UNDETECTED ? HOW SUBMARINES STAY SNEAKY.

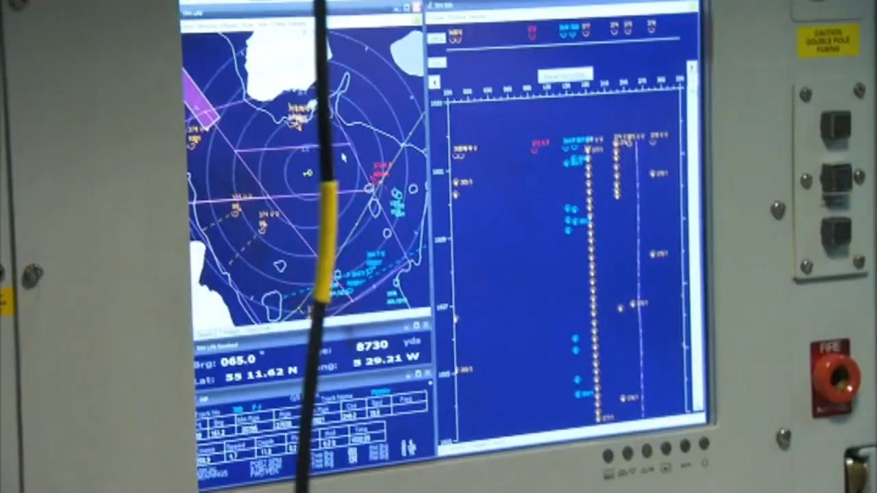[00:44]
Active sonar, which is where sound waves are sent out and bounce off objects creating a sound signature,